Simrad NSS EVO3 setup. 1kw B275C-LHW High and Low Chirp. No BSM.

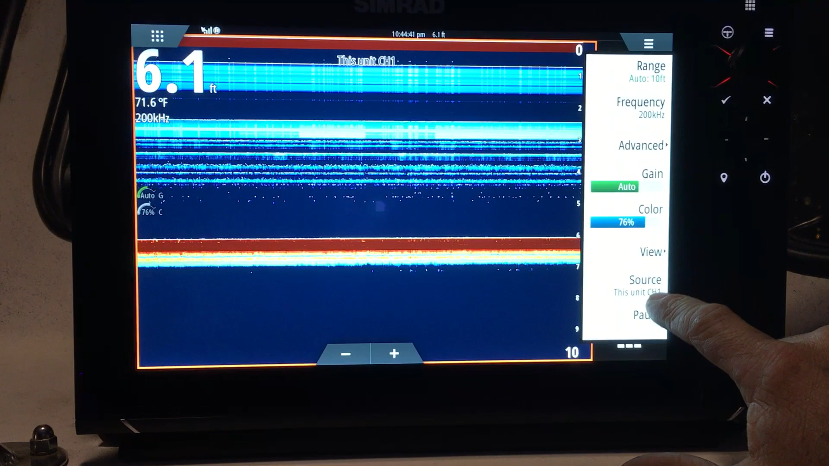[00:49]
On screen: depth 6.1 ft, water 71.6°F
is this unit channel 1 that's 200 kilohertz as you can see then
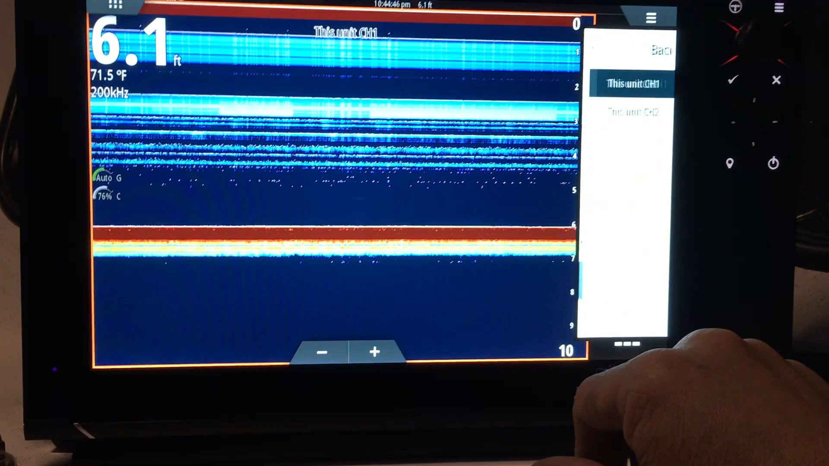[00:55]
On screen: depth 6.1 ft, water 71.5°F
we can go high chirp on
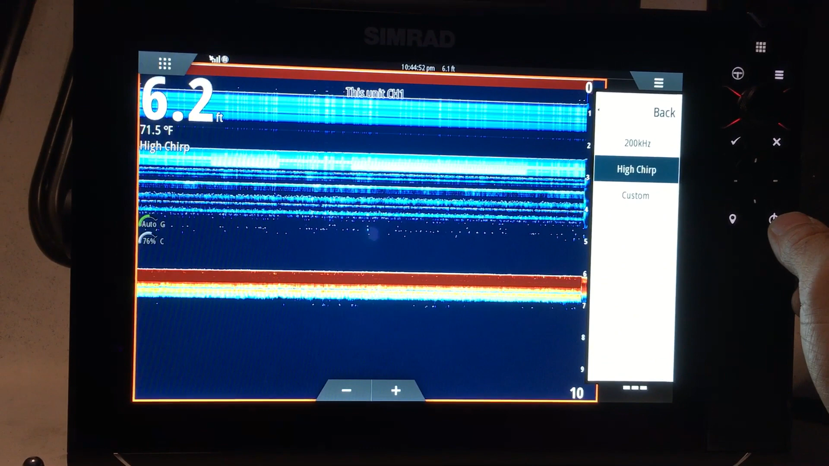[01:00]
On screen: water 71.5°F
channel one again we're not in the water right now so this is just noise that you're looking at if we
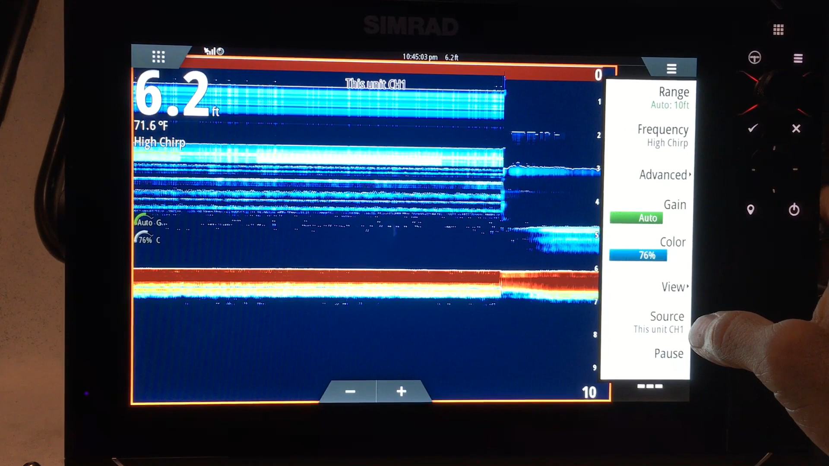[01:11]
On screen: depth 6.2 ft, water 71.6°F
want to display low frequency or low chirp we have to do is go to source and use channel 2 back
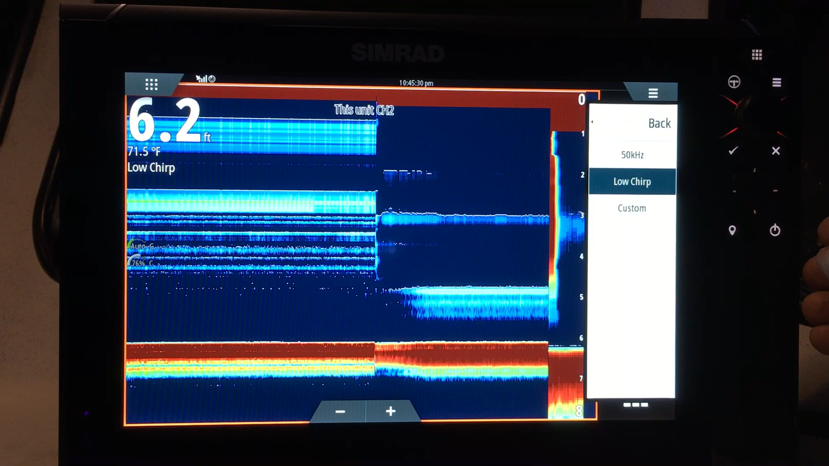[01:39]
On screen: depth 6.2 ft, water 71.5°F
low chirp now all right so generally out here we use high frequency for the most part so we're gonna switch this back to channel 1
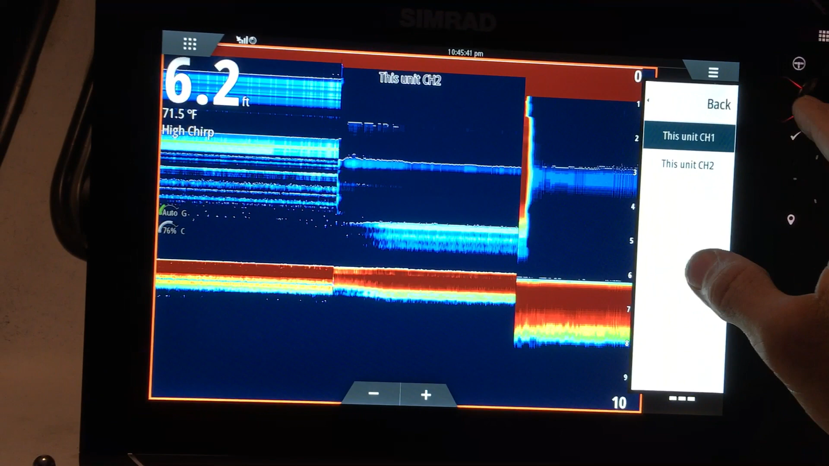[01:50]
On screen: depth 6.2 ft, water 71.5°F
to get high chirp back all
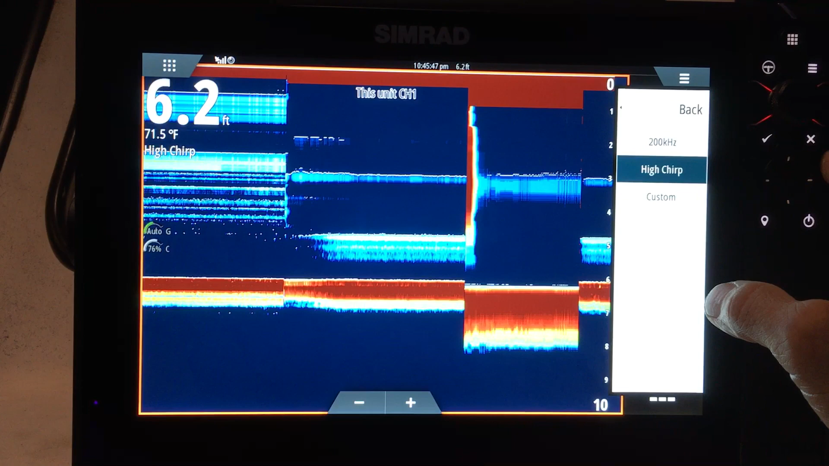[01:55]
On screen: depth 6.2 ft, water 71.5°F
right we got high chirp there so now what we're gonna do is go back to the main menu and we're gonna
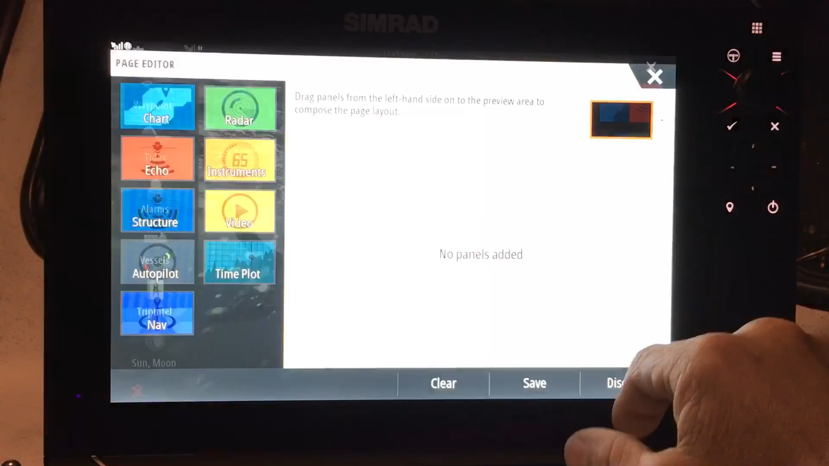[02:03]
add a page with dual
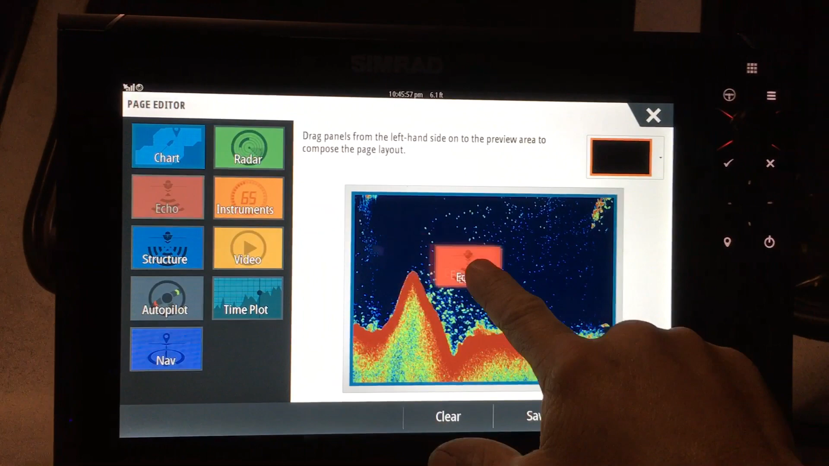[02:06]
sonar save that on
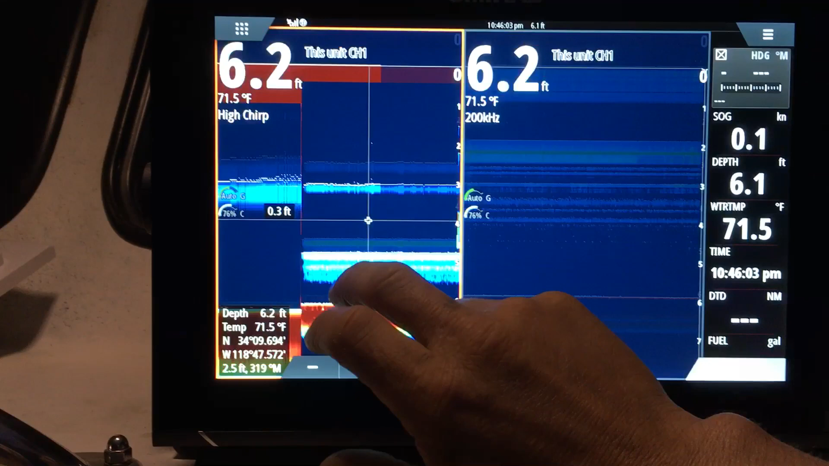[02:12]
On screen: water 71.5°F, speed 0.1 kn
this window we got high chirp with
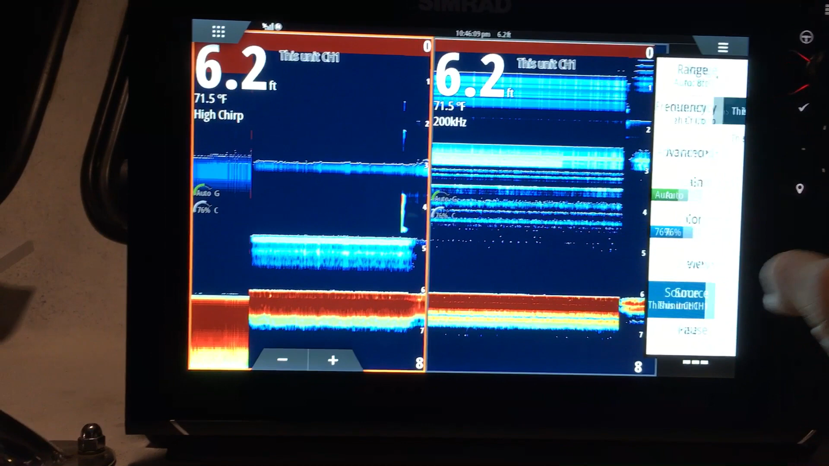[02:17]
On screen: depth 6.2 ft, water 71.5°F
channel 1 so exit out of this now on this window we have the same thing actually we got 200 kilohertz right
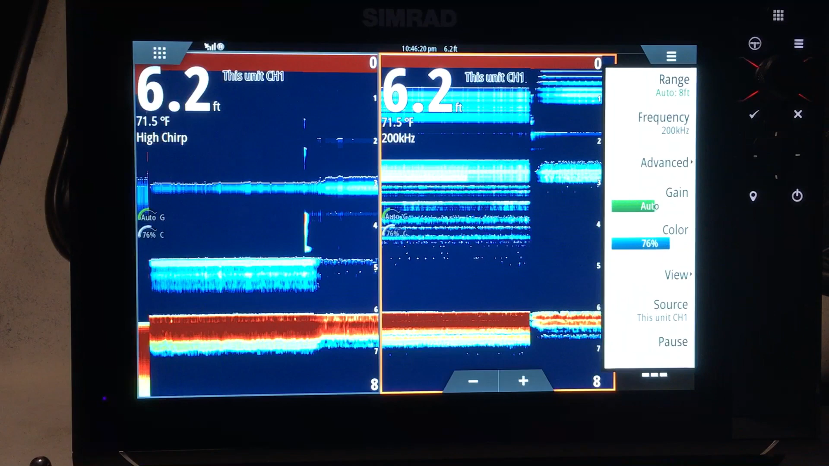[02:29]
On screen: depth 6.2 ft, water 71.5°F
so what we want to do for this window is change this to channel 2
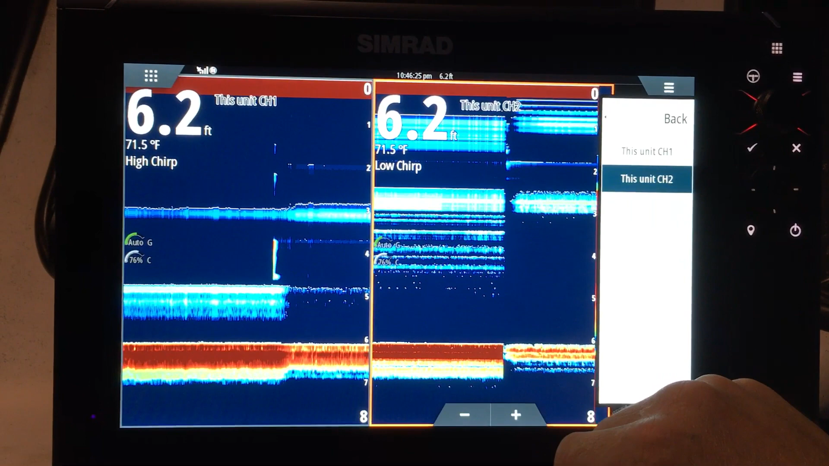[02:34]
On screen: depth 6.2 ft, water 71.5°F
now we got high
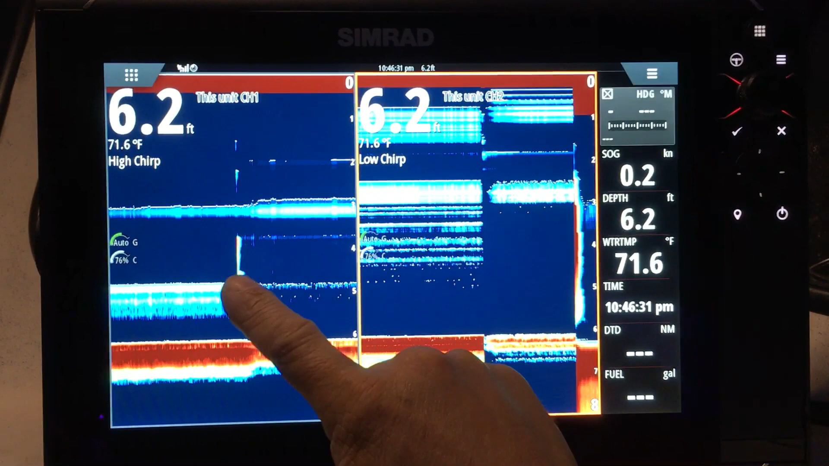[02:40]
On screen: depth 6.2 ft, water 71.6°F, speed 0.2 kn
chirp and low chirp and since the evo 3s have dual core processors it has enough processing power to display both chirps at the same time
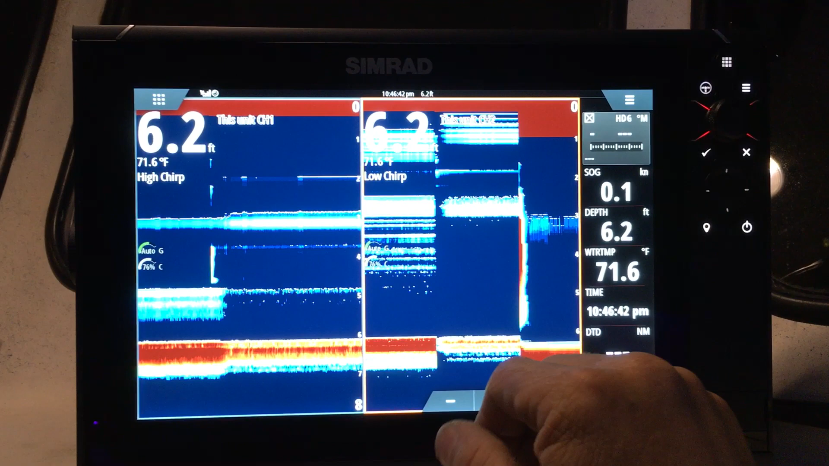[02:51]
On screen: depth 6.2 ft, water 71.6°F, speed 0.1 kn
with no external modules basically that one big transducer plug right into the back of this display these are definitely the hot ticket
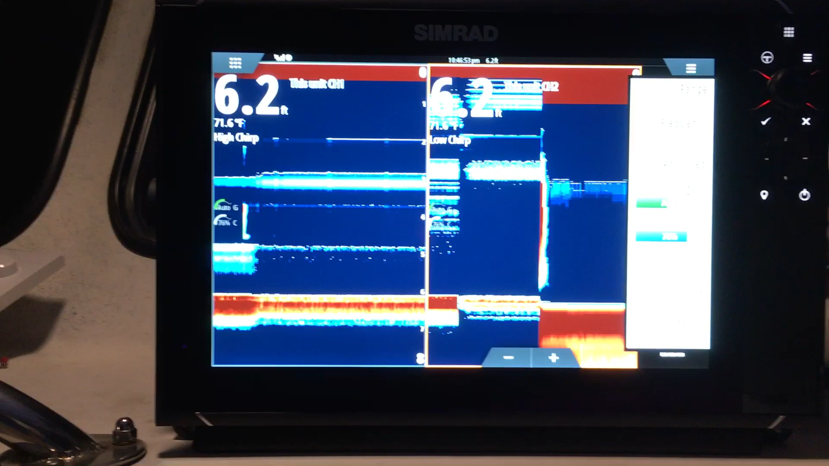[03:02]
On screen: depth 6.2 ft, water 71.6°F
and that's how you set it up for high and low chirp